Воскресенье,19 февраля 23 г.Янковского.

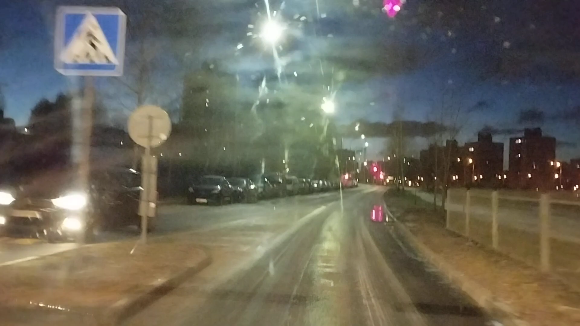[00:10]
19 февраля, воскресенье. Зеленый свет. На Горецкого ширма еду. Дорога хорошая, местами скользко. Небо хмурное, облачное. Хмурится. Ну, наверное, сегодня будет нормальная погода.